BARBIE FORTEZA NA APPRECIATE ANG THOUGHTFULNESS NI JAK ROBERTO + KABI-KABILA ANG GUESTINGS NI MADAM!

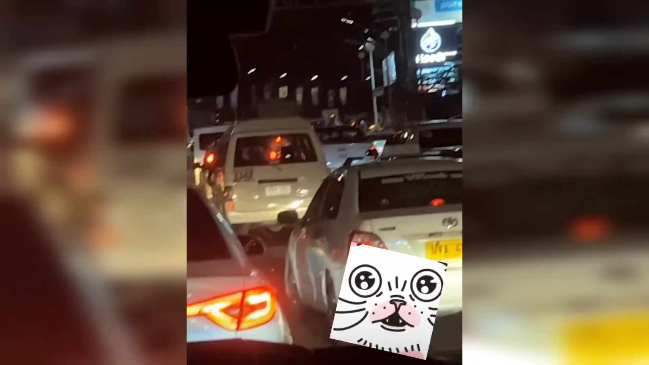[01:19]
Ayun nga pagkatapos ng interview, eto naabutan na ng traffic sa daan.